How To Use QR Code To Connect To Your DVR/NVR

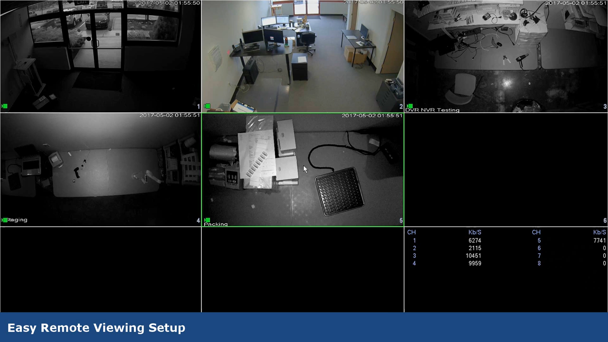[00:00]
In this video, we'll show you how you can monitor your cameras remotely from your phone. Step 1. Log into the DVR. Click Network, then Easy4IP.